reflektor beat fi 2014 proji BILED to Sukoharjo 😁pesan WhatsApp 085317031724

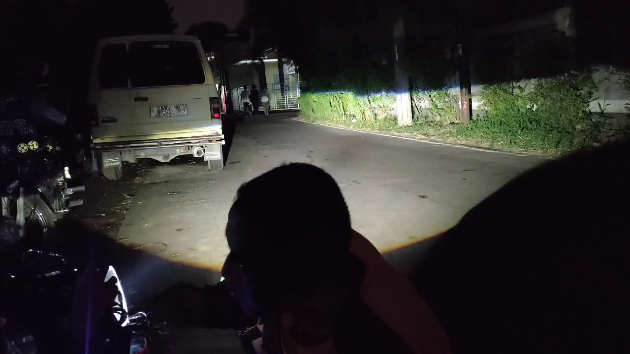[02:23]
Posisi lampu dekat ya, kita lihat yang jauhnya juga. Kita tes levelingnya, mana tes leveling?